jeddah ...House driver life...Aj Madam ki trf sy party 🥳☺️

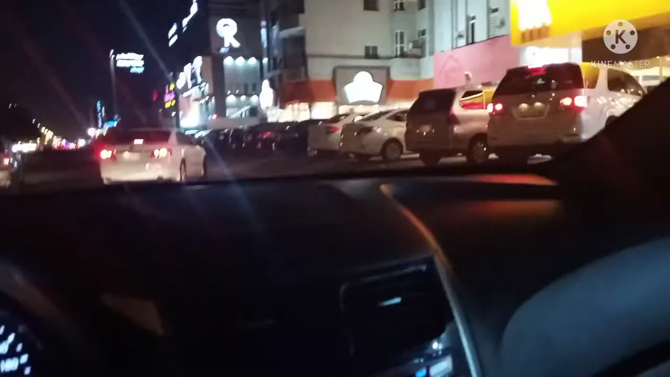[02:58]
ये मैं आ गया हूँ ताजिश पे। अभी इधर पार्किंग का बहुत मसला है, पार्किंग नहीं मिलती अक्सर, तो मैं गाड़ी पार्किंग लगा ली।